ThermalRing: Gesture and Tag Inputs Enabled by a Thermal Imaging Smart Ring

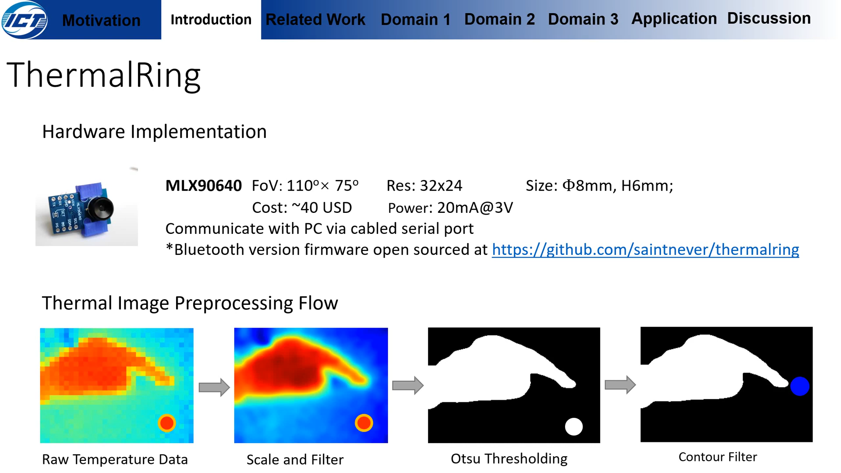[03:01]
All thermal images go through the same preprocessing flow. So after we get the raw temperature data, we first scale the raw data and apply Gaussian filter to smooth the image. Then we apply autosal thresholding and only keep the largest control, which is assumed to be the interacting hand.
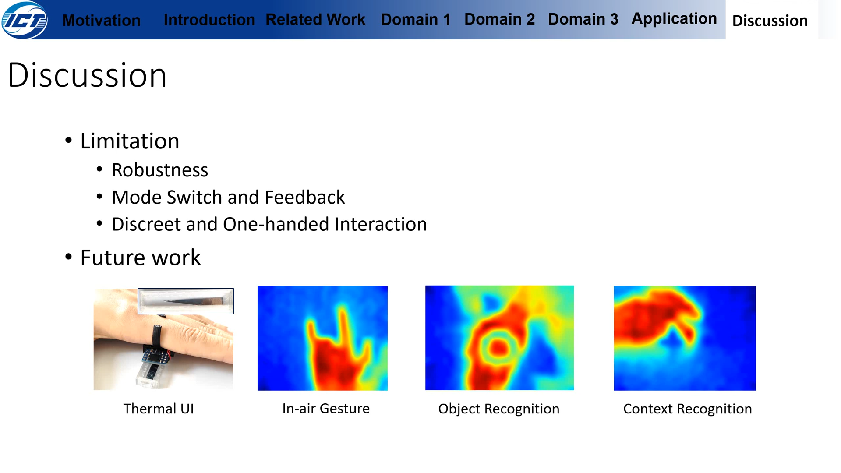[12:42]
easier for users to scan. Thermal rings can also be used to recognize in-ear gestures, recognize objects against the heat body, for example, tape on the palm, or detect the current contacts. The last image shows a hand that is holding a pen and writing. Thanks.